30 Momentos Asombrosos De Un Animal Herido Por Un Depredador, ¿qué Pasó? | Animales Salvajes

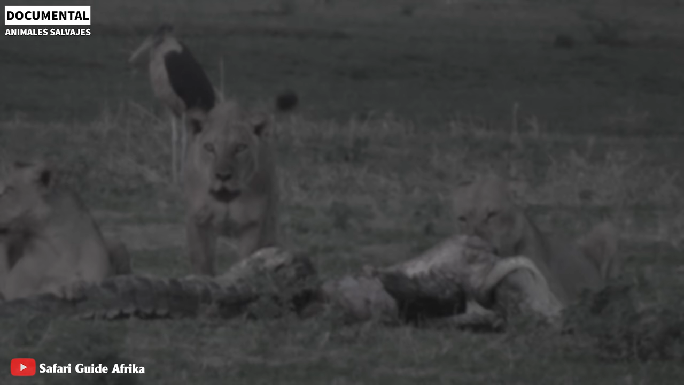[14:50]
Más temprano, el cocodrilo contraatacó violentamente, pero la población de leones era abrumadora y estaban en el territorio del león.
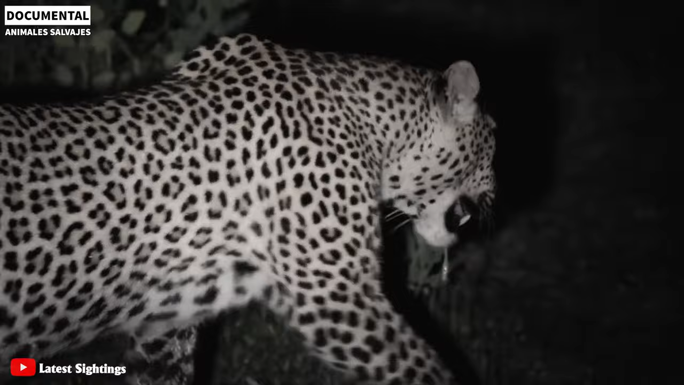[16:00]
Este cocodrilo acababa de terminar de cazar y comenzaba a comer cuando un leopardo lo interrumpió.
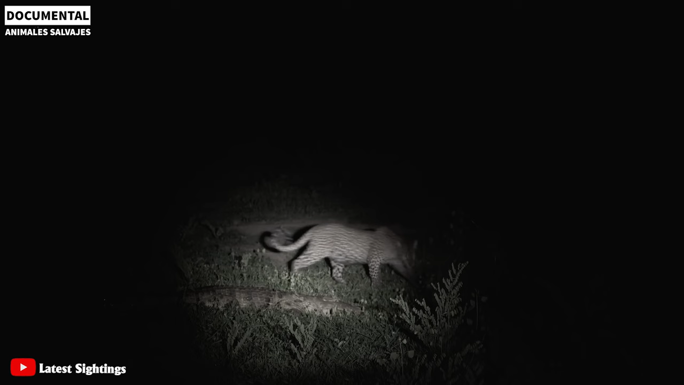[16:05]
El leopardo intenta tomar parte de su presa
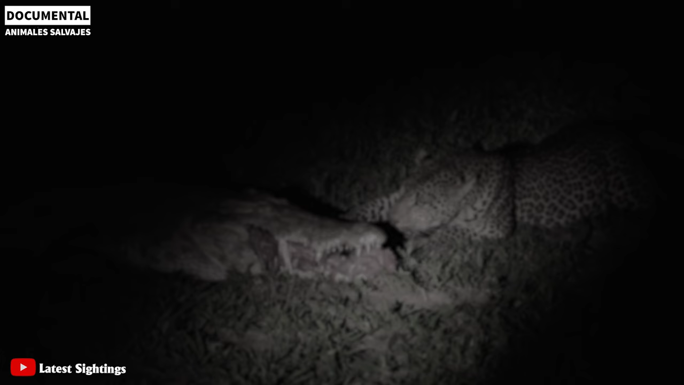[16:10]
hasta que el enojado cocodrilo lo ataca antes de irse.